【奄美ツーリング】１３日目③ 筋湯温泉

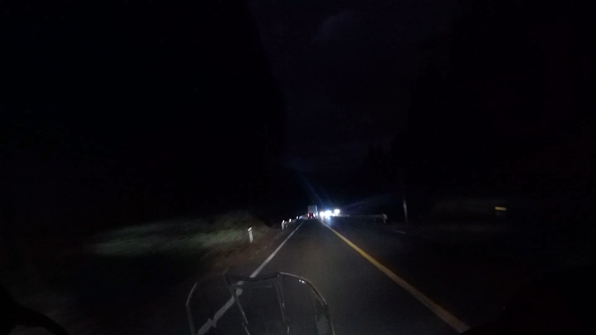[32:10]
南阿蘇村、あれ阿蘇山かな、目の前なんか大観裏側かな。ちょっとこの辺でまた町から離れる前にコンビニ道を外れてでも行った方がいいな。今19時予定の到着になってるけど、あの信号
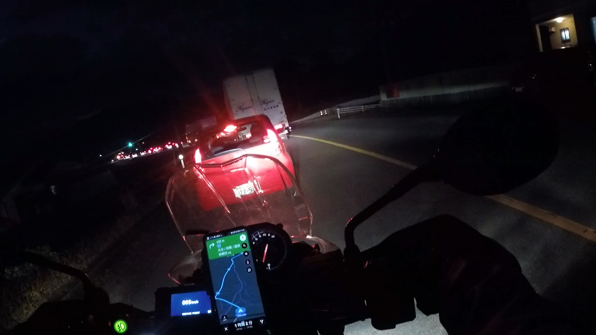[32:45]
右か、違うな、ん、違わないか。あれだな、あれを右に曲がっちまうとまた何にもないところを走ることになりそうな気がする。
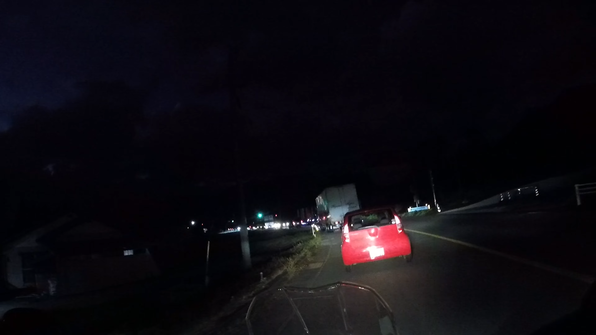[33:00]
ちょっとあれ、そこコンビニじゃない。ちょっとまっすぐ行ってみようか
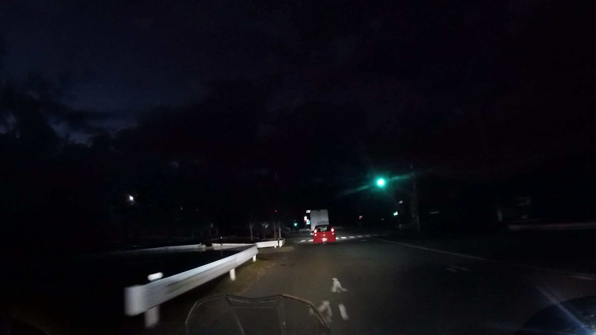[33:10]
な。あー、コンビニじゃねえや。あ、300メートル先だ。なんもねえ、なんもねえや。ちょっとダメだこれは、一回止まらないと。一回止まる。950メートル先にローソンがあることが判明しました。よかった、ここで確認しといてよかった。
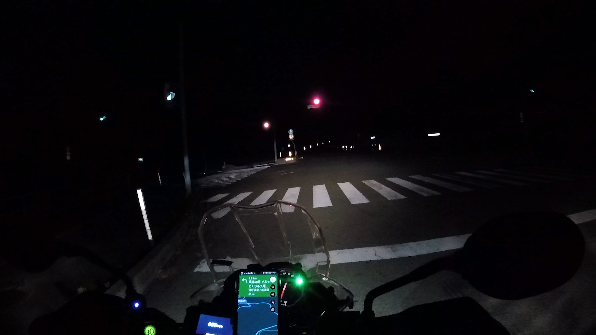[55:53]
山並みハイウェイですよ、ここは。
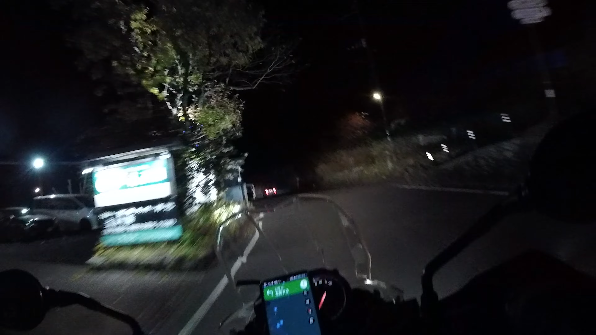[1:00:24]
気温がねさっき11度でしたね。25度ぐらいの時があって11度だから随分今日一日気温の高低差が激しかったね。まだ辻湯温泉に入ったけどまだあるんだね。あと2分。